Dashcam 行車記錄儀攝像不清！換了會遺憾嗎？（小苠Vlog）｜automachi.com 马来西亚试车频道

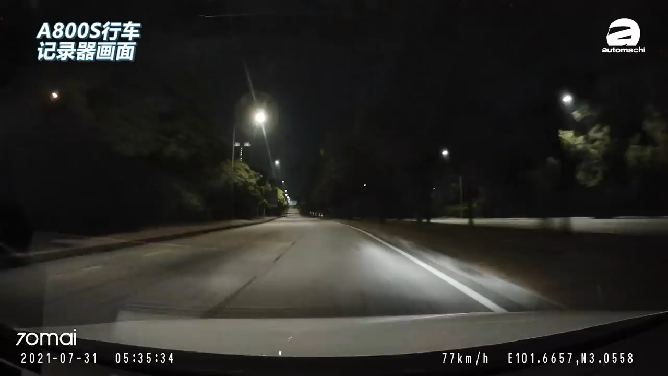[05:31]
就你的那个 noise 比较少，而且它用这个 f1.8 的光圈，夜间的补光是更加的好的。